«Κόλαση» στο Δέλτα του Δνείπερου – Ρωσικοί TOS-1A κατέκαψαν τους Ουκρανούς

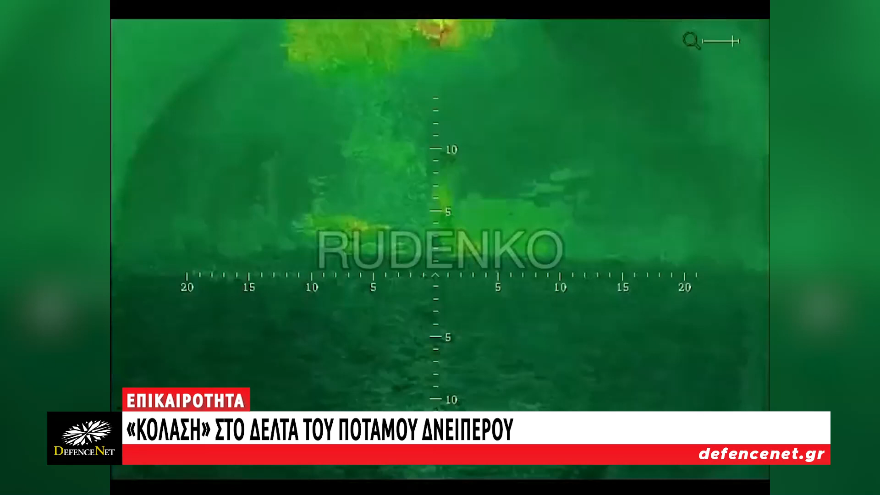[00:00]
Ουκρανική δύναμη και αποθήκη οπλισμού που βρίσκονταν σε μικρή νησίδα στο δέλτα του ποταμού Δνήπερου κατακά έκανε από το ρωσικό πυροβολικό,
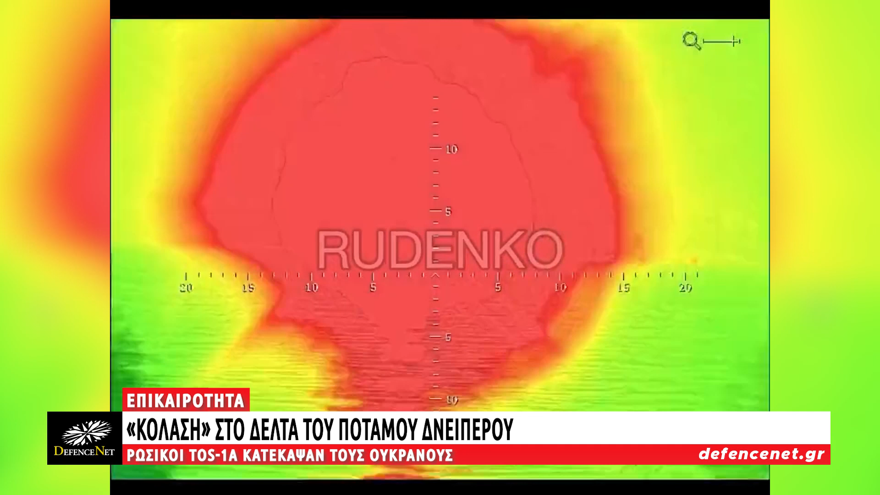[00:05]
το οποίο έκανε χρήση θερμοβαρυκών βλημάτων TOS-1α.
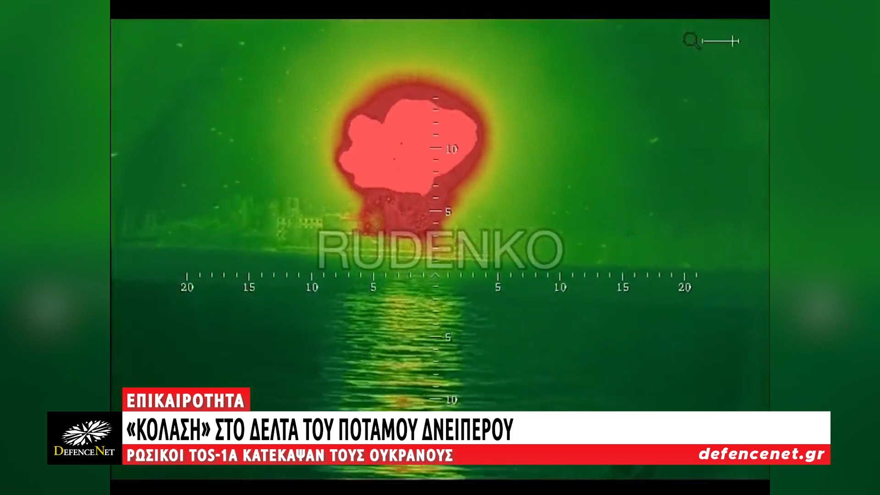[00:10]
Στο βίντεο που δόθηκε στη δημοσιότητα, η νύχτα έγινε ημέρα.
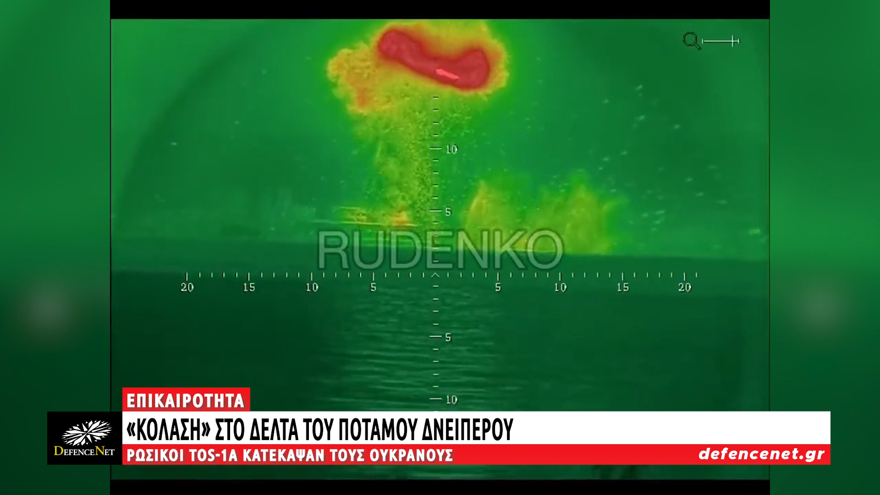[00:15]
Αξίζει να σημειωθεί πως την προηγούμενη μέρα, ρωσικά μαχητικά SU-34 και SU-35 έπληξαν στρατιωτικούς στόχους στην περιφέρεια της Χερσόνας.